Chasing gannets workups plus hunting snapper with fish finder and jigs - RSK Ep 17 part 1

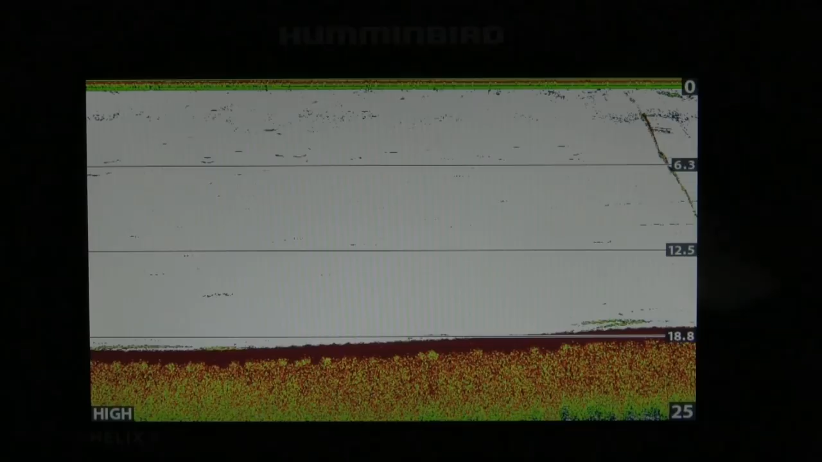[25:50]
They just basically allow you to track what's happening actively on your fish finder with your jigs. And it's a huge advantage. It's another fishing tool. And I love this Hummingbird Mega Chirp unit. It's just so accurate when it comes to this sort of fishing.
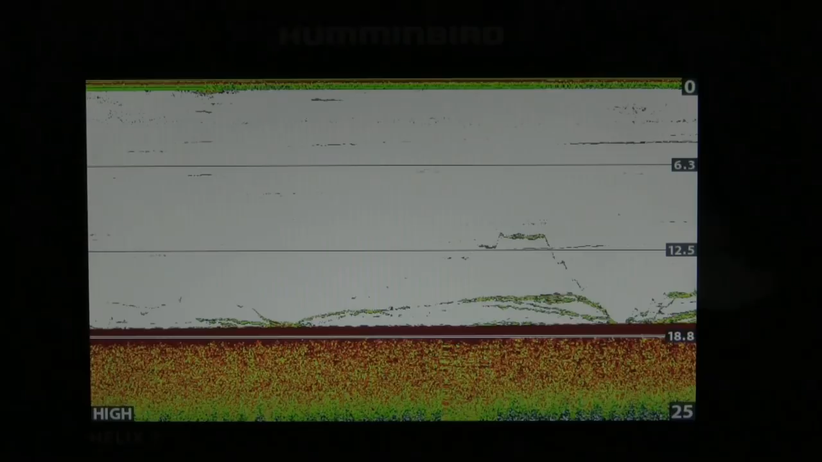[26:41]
Here comes a bit of a good fish sign. I'm liking what I'm seeing here on the sounder. Man, looks like a whole bunch of fish.
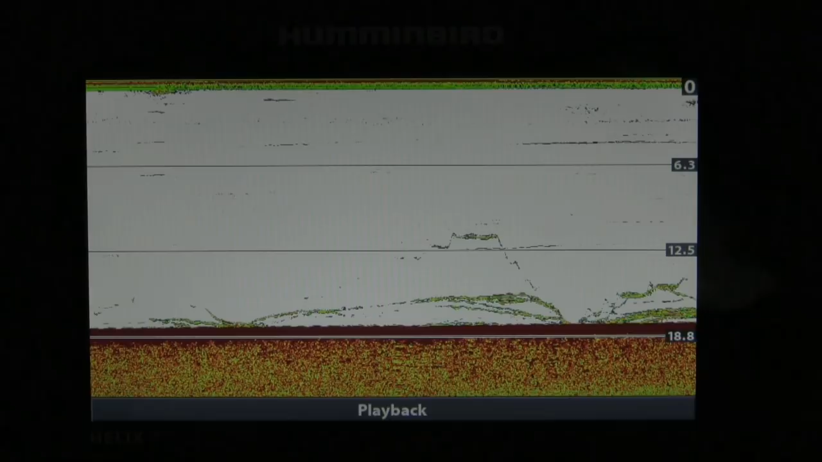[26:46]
So, you know, it's quite important to just drive around and work the jig through those fish.
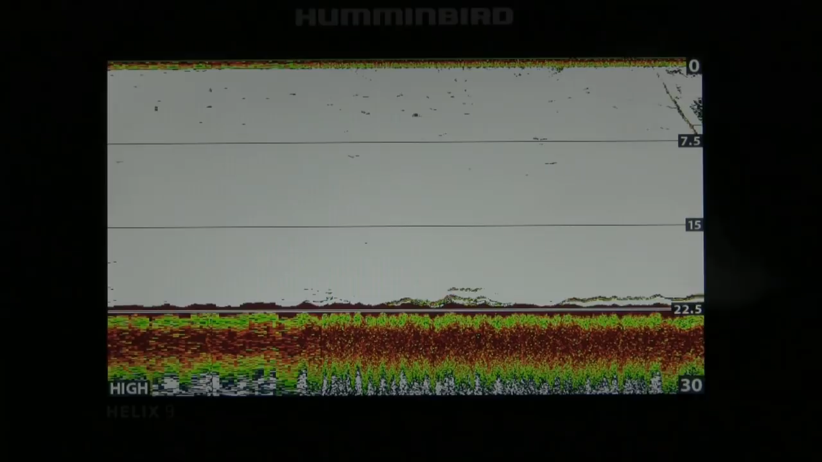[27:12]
I've got a bit of sign here. So, I'm just, you know, I've sort of come to a bit of a stop and I've just deployed the jig. And you'll see it on the sounder going down.
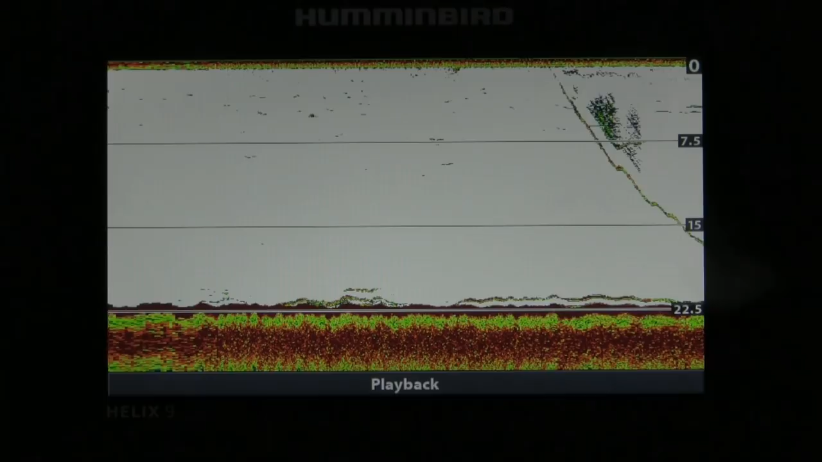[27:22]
And this is a great thing about this new technology. The tricky part about it is actually, and there we go. I've just seen the fish having a bit of a engage with it. And here we go.
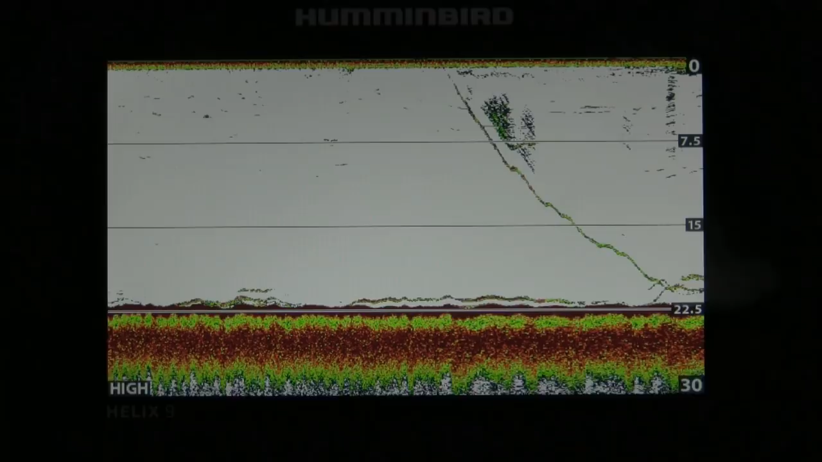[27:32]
Yes. So, that's that advantage with dropping down on those fish. This isn't a big fish or anything, you know.